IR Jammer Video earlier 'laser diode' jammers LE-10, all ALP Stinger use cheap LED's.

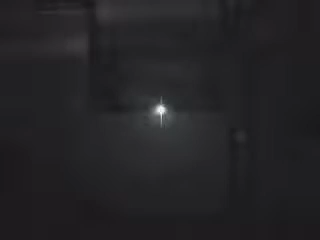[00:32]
Finally, they're pointing at the AL. So it actually received better than the other ones did. Go ahead and zoom in. There's the brightness of the AL.